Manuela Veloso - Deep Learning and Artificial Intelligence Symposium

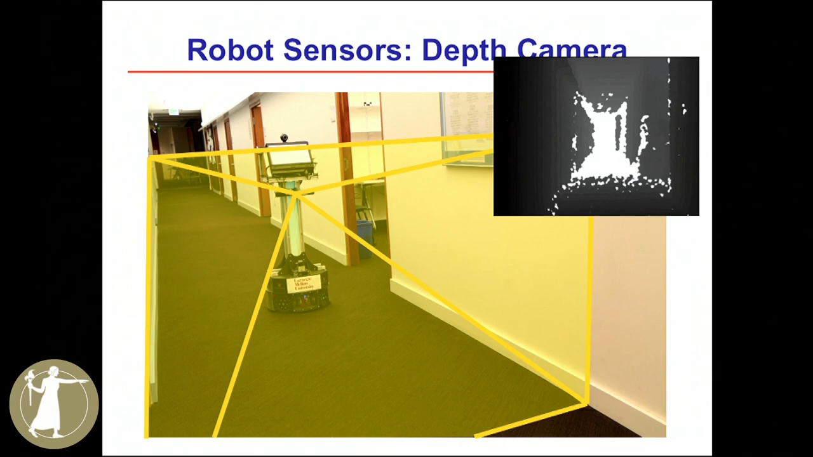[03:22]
The idea is that robots to move, their only function or their most important function is to avoid obstacles.
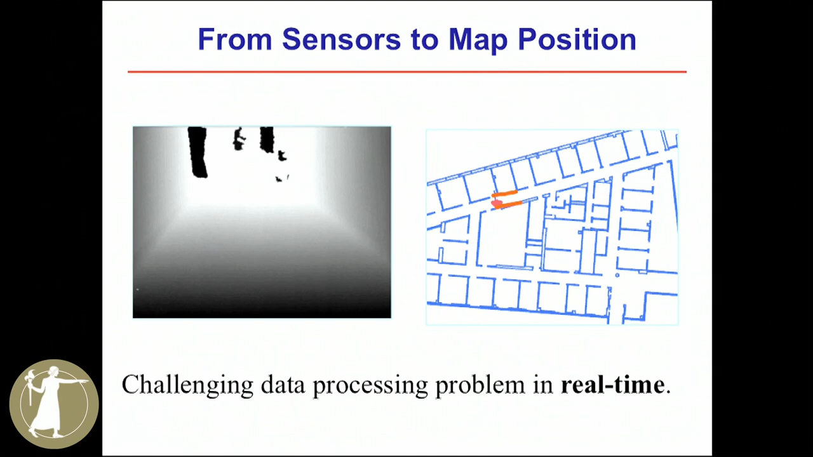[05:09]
this map defines lines in the space and the robot will know eventually when it gets to the end of this corridor and needs to turn. So I'll show you what it does and I'll try to explain because this is like the navigation part. So this is basically how the robot localizes and navigates. So it has some kind of map. As I told you, it could be learned or acquired, but the outcome of the map is a series of lines of vector-based representation that the robot is able
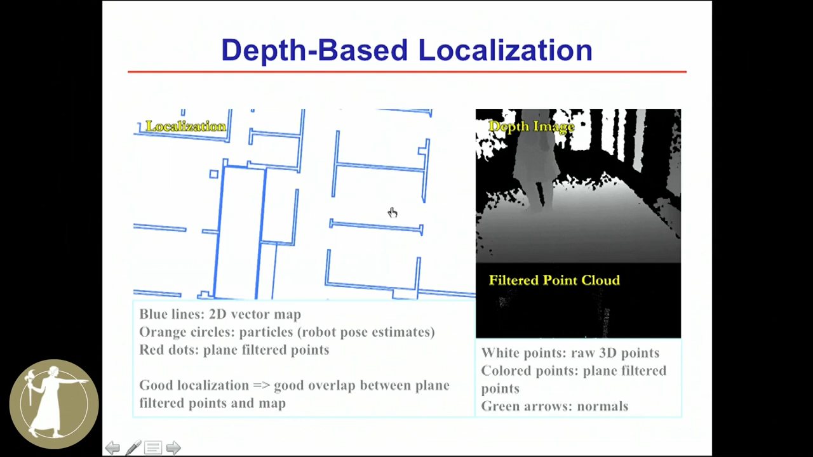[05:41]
to use to map what it sees in the image to this map. Let me tell you that I'm going to start this and then I'll stop in a second just to tell you that a robot,
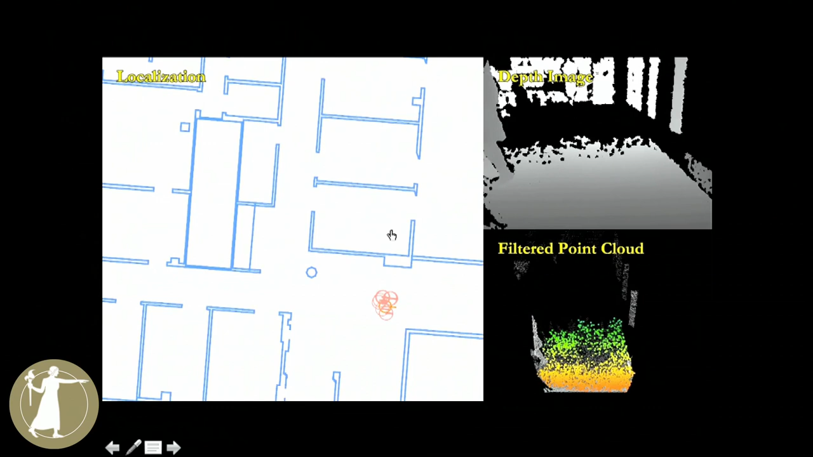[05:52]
in terms of its position, always has uncertainty about the exact location where it is. Uncertainty, it's not really uncertainty. Am I in Paris or am I in Washington, D.C.? Or am I in Pittsburgh? But it's uncertainty like in the xy coordinates of the space,
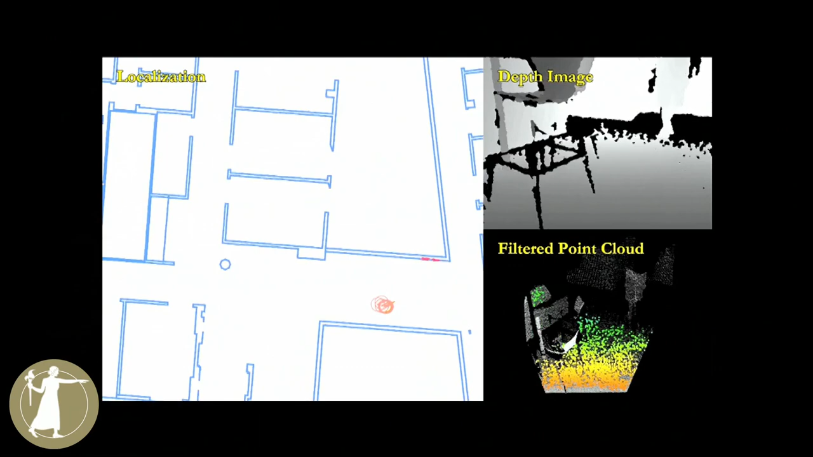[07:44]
And when the robot, about localization, and then the robot starts moving, it's a very beautiful moment here when the robot actually, and I'm going to stop exactly right here, where it starts detecting that corner, this blue thing, it sees a vertical wall at some distance, and then the robot starts saying, oh, maybe then if I see it at that distance,
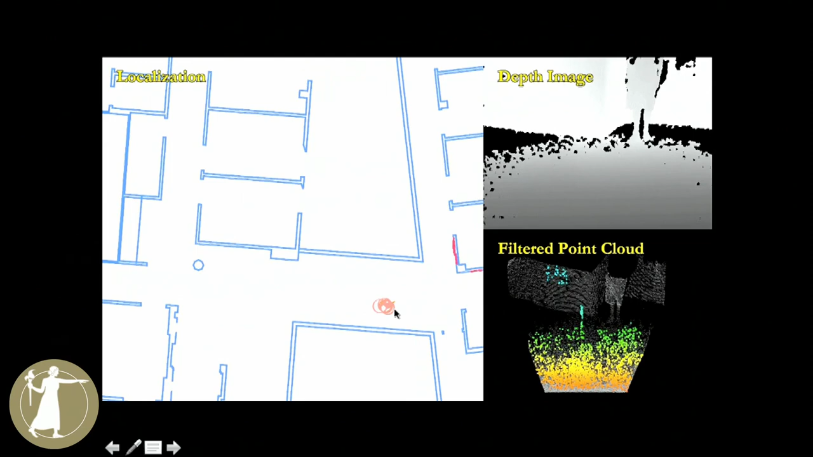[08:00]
I am here, rather than there, or rather than here. And there you go.
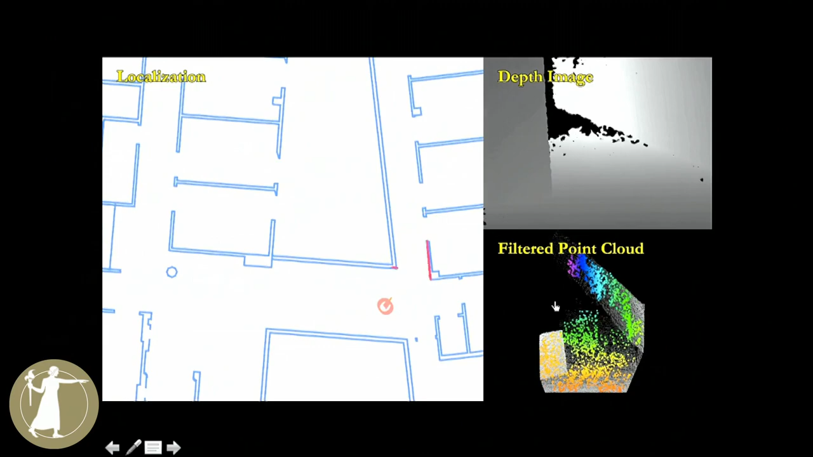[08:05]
It sees the whole corner, and beautifully reduces its uncertainty about where it is, and navigates exactly knowing its position.
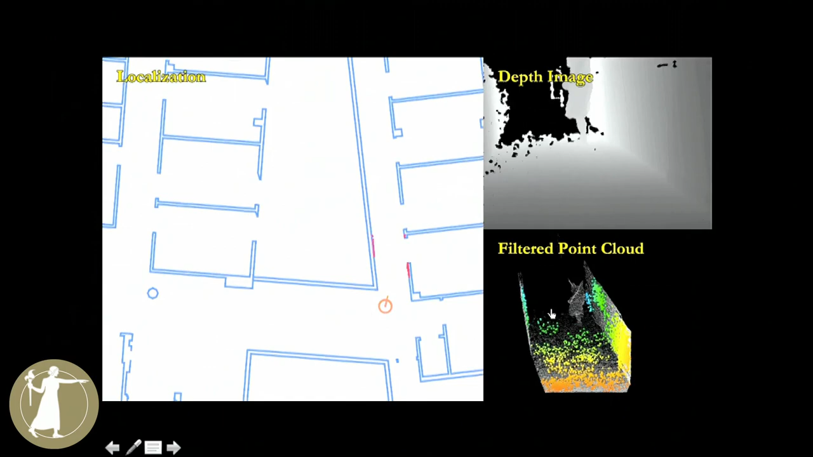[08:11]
Humans in the image, like we see here, are ignored in terms of localization, but are taken into account in terms of navigation, so cobot does not run over anyone in the environment, so that you should feel happy about that.
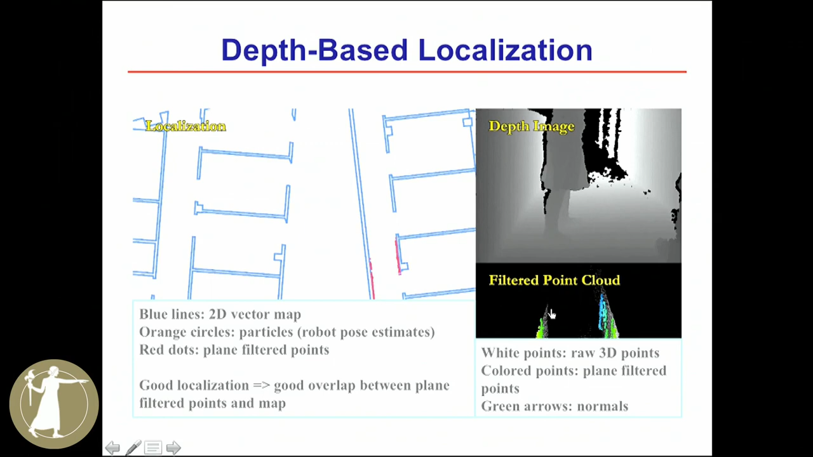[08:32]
So these robots do have this ability to move in our environments,